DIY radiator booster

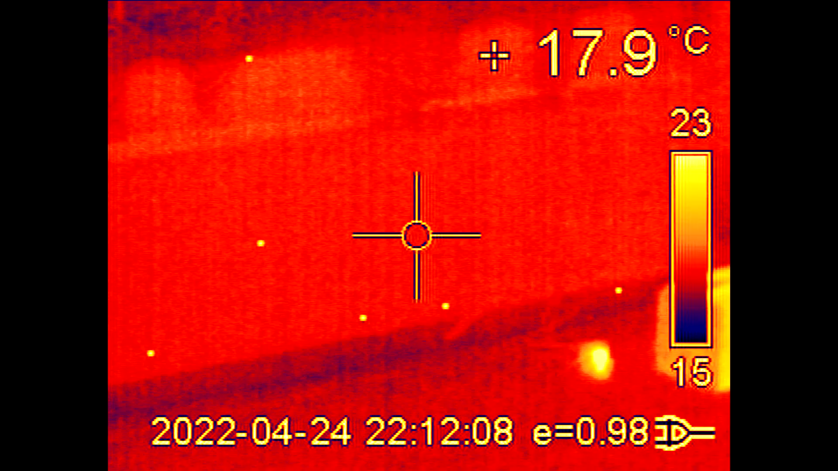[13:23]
On screen: spot 17.9°C
I've got the temperature sensor clipped onto the bottom of the radiator with the clothes peg. Let's see what happens when I turn the radiator on. Interestingly, you can see that the radiator warms up in the top corner first because the right hand side in this case is where the water, the hot water, comes into the radiator and obviously it's flowing up to the top first. So perhaps you would mount the temperature sensor close to the top if you wanted to react quicker. Or of course you could just set the threshold lower.
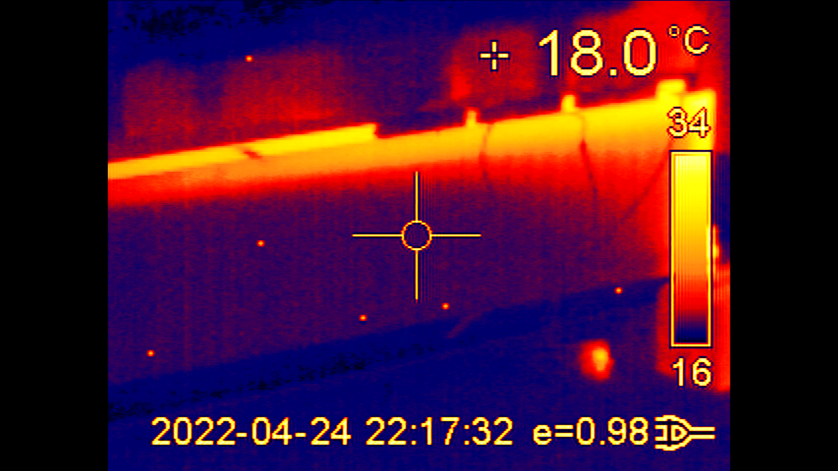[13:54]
On screen: spot 18.0°C
18 minutes in and it's finally started to recognise that something's going on with that transistor. It's got within the range now where the Arduino is suddenly interested in what's going on. It's it's not yet triggered the fans. Finally.
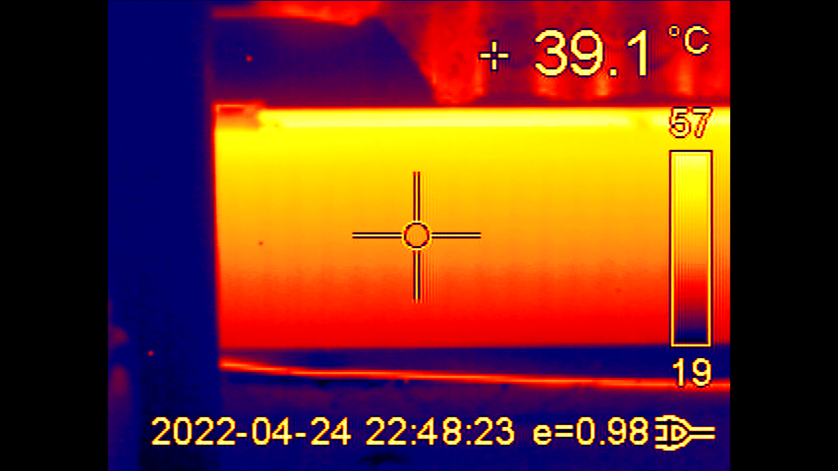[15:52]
On screen: spot 39.1°C
The rest of the radiator it does seem warmer at that end. So it's having some effect but not really much of an effect.
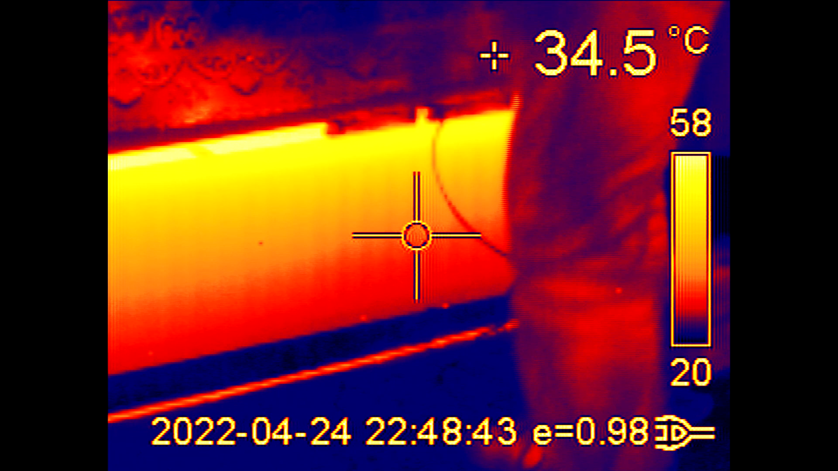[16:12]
On screen: spot 34.5°C
I don't think you'd feel much of a difference there. And in fact certainly at the lower speeds if you put your hand above the fan the air there seems to be about the same temperature as if you put your hand above the radiator.